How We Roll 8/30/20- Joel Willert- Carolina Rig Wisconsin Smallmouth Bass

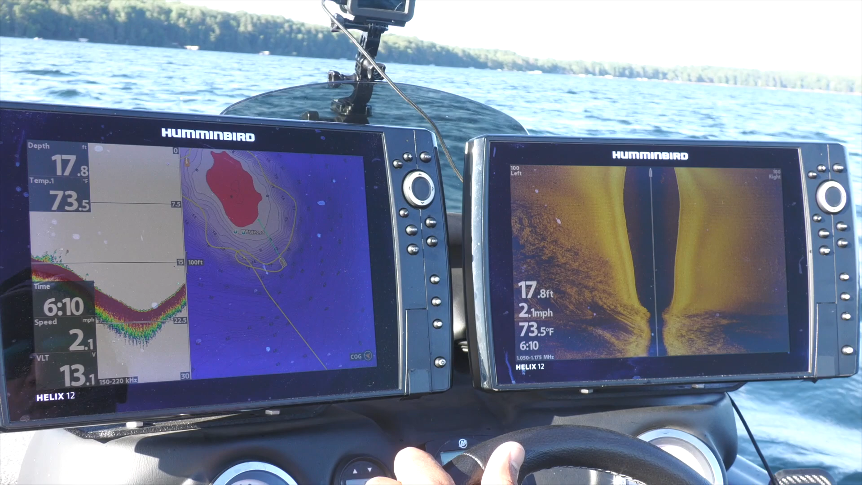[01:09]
On screen: depth 17.8 ft, water 73.5°F, speed 2.1 mph
So we're still idling around out here. We're trying to find just the right spot. You know, typically you like to find maybe some bigger boulders coming out of this out of this grass and these weeds.
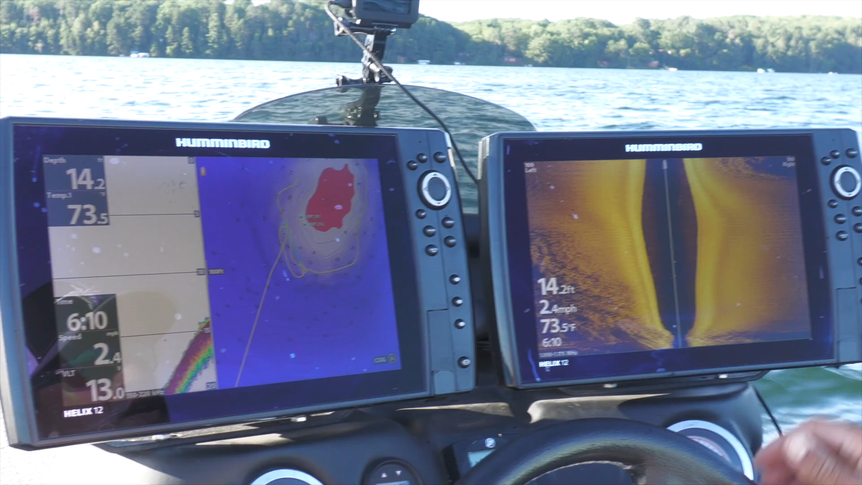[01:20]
On screen: depth 14.2 ft, water 73.5°F, speed 2.4 mph
As you can see on this on the side imaging here, it's a real, real white return, which means hard bottom.
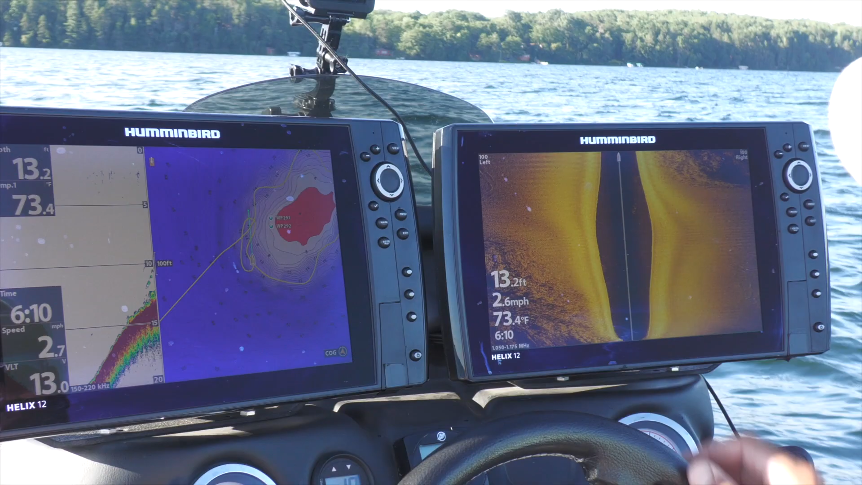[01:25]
On screen: depth 13.2 ft, water 73.4°F
I've actually found a couple spots right in here. As you can see on the 2D sonar here that there's some bait fish right in these weeds. You know, they're kind of tucked up in these weeds. It's starting to come up on this hump here. And I'm going to throw a Carolina rig right down the side of that. It's going to allow me to, you know, I can fish it out in the hard bottom area. Otherwise, I can pull it right through the right through the weeds. So you see there was a bunch of bait fish here.
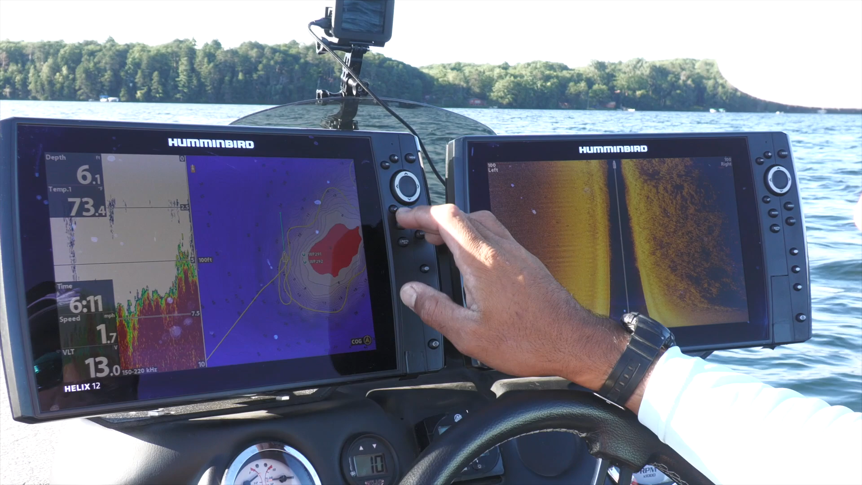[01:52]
I'm actually going to mark a waypoint right here. But we're going to turn around and fish that with our Carolina rigs.